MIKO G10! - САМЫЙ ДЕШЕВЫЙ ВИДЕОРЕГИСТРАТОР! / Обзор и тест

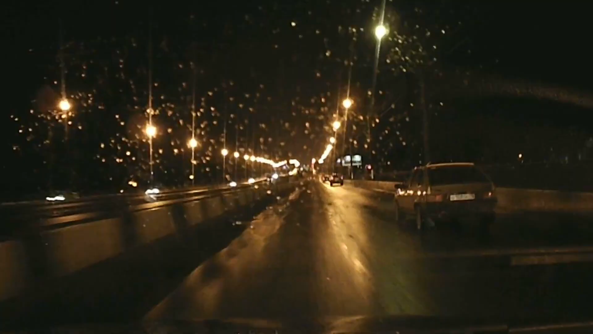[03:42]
Да, это попутный поток, да, это невысокая скорость, но видно, что происходит на улице.